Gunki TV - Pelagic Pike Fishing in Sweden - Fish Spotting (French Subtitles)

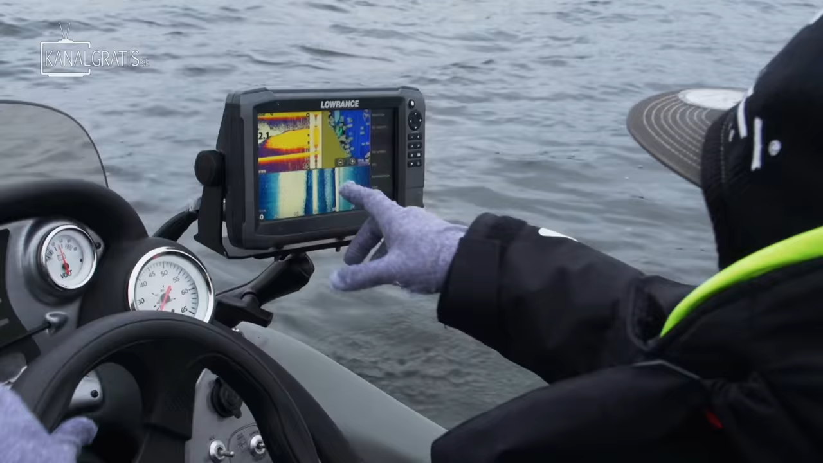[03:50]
Okay, so We found a big school of bait fish.
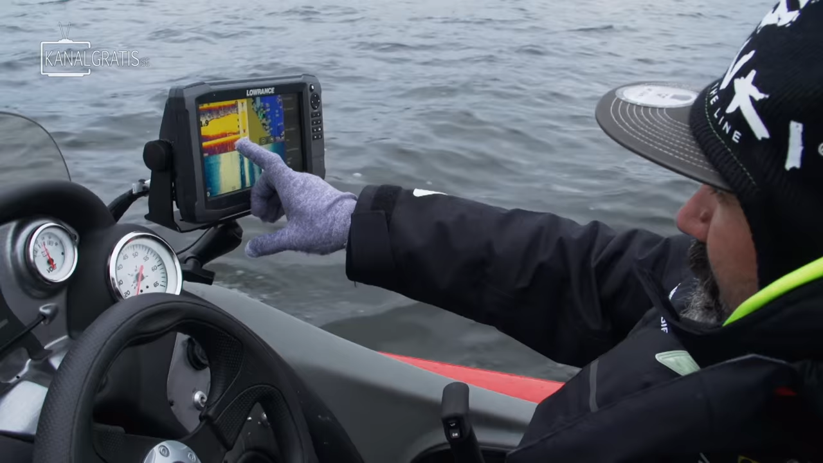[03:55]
Here you see some nice fish underneath and really huge load of bait fish.
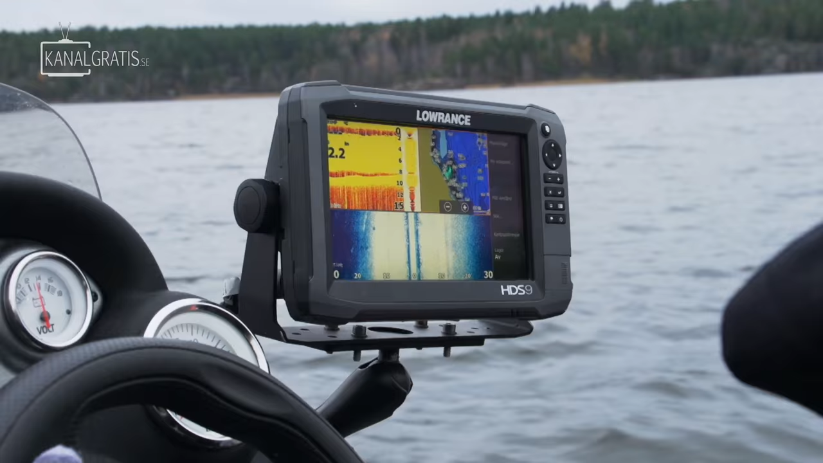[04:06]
That's a big one. That's a big one. Oh, look, all packed. Yeah.
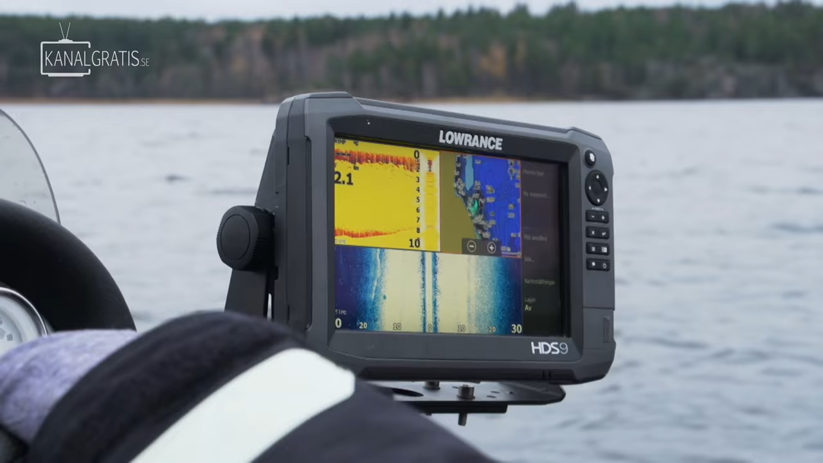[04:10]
8 meters of bait fish. The problem here is that this can be too much bait fish.
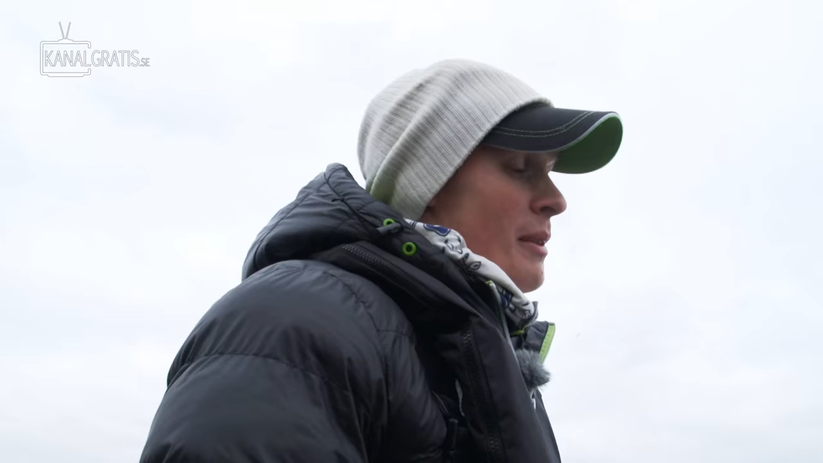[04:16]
We need to find the edges of this. Yeah.
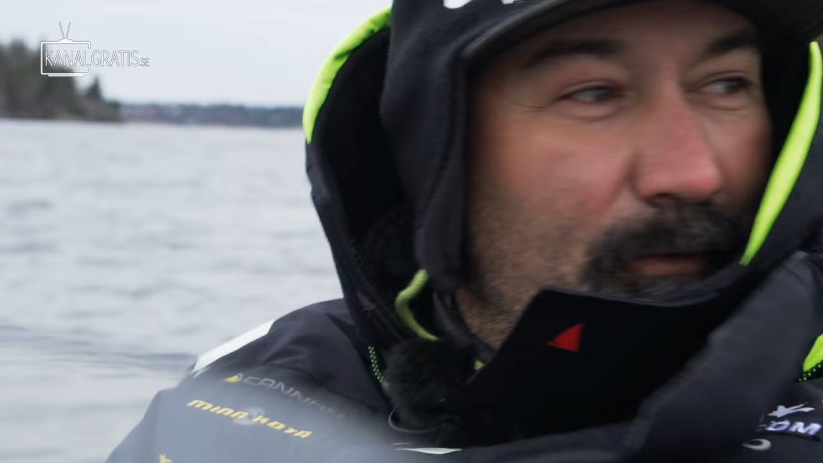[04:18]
So all the bait is packed.
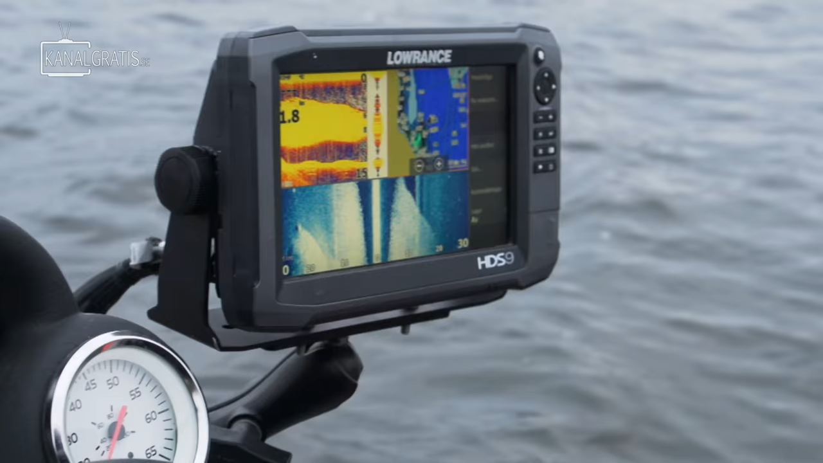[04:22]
And here we have the deep part.
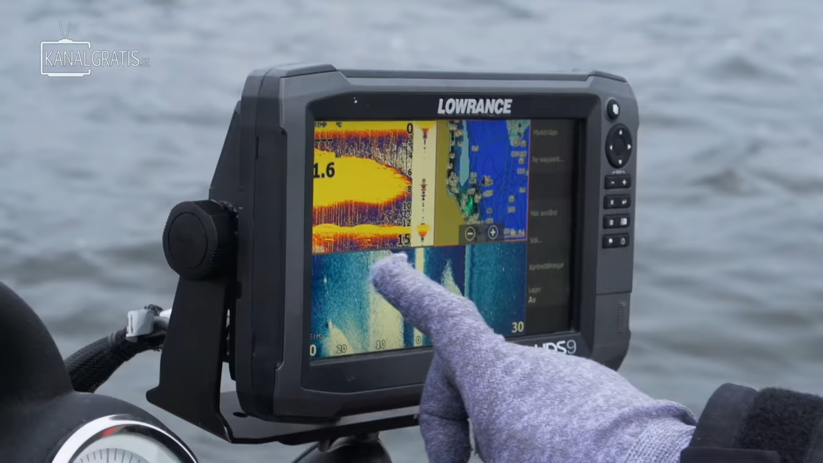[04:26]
You see, we reach the deep part and again we lose the bait fish.
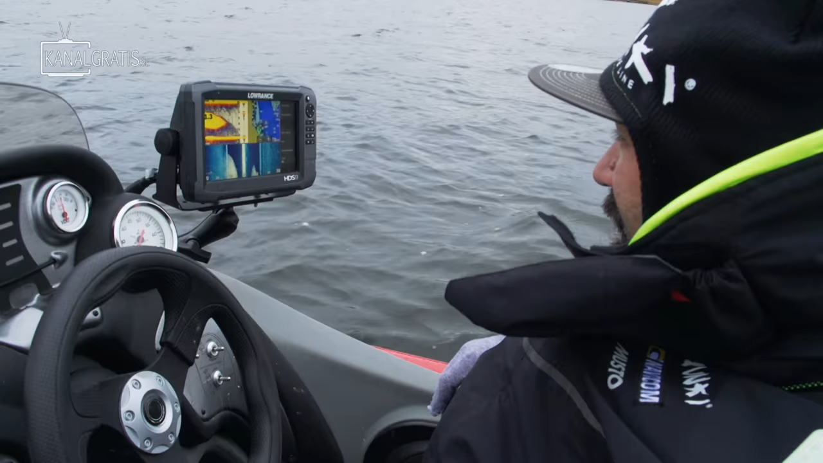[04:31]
So all the bait fish are packed on the 8 meters, and then we position the boat on the 12 and we're gonna fish really outside.
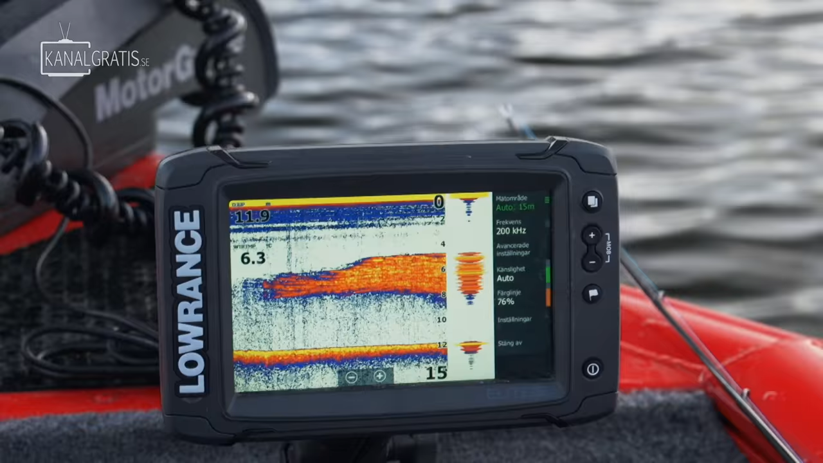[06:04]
So, and we see a lot of big fish as well. Yeah. So this is looking really good.
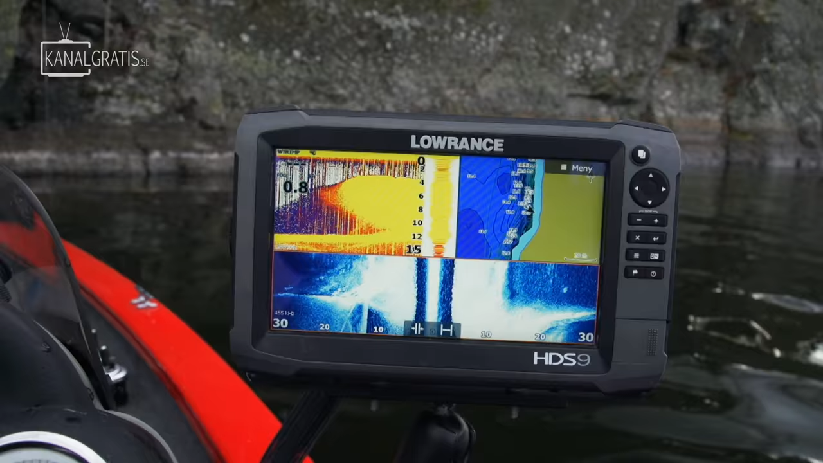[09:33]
yeah, and the rocks. Those pike live there and they use
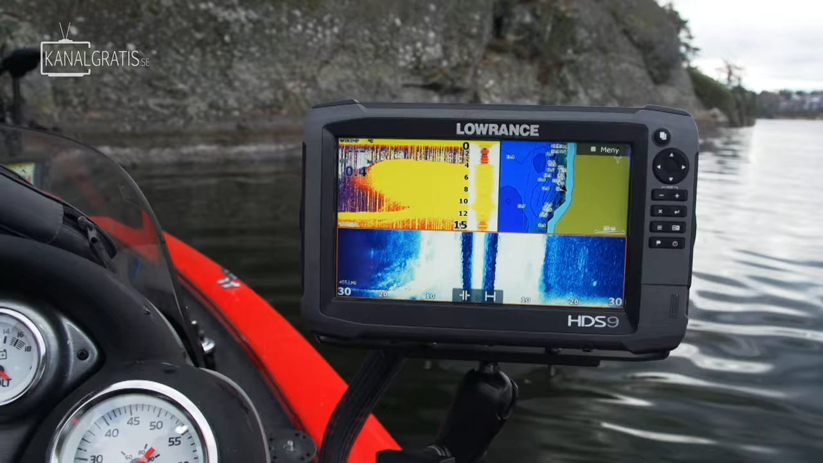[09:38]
the stone walls to chase the bait fish against them and trap them. Yeah, they trap them. Yeah. And you get good experience on this fishing. Yeah. Yeah.
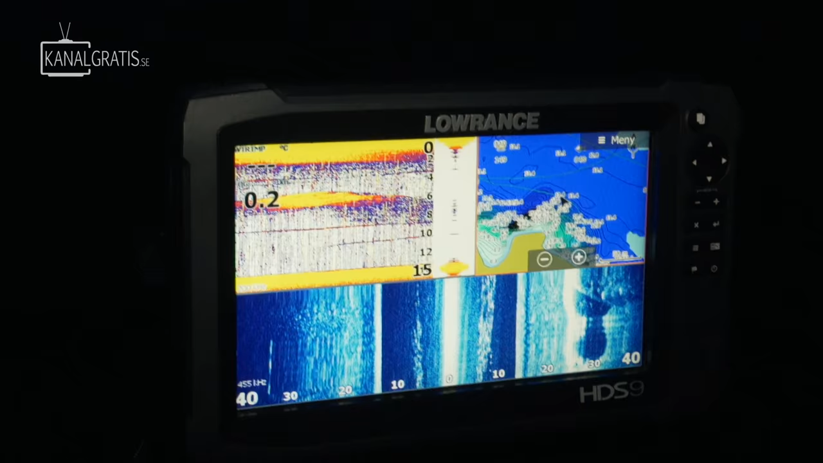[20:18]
and so fish around, and that's usually a good spot. We're standing on a depth around 30 meters, and we fish the baits at around 4 to 5 meters.